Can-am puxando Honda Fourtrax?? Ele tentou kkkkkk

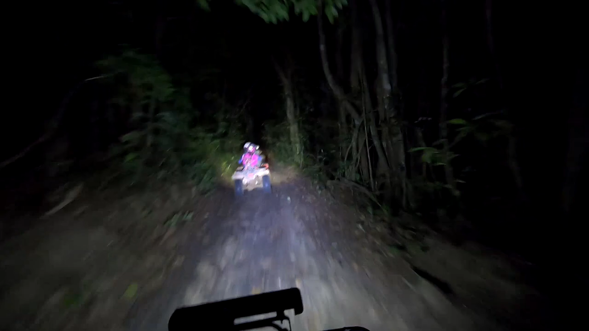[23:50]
Já estamos aqui na mata do Ronda São seis horas em ponto Tudo escuro, meu amigo Aqui,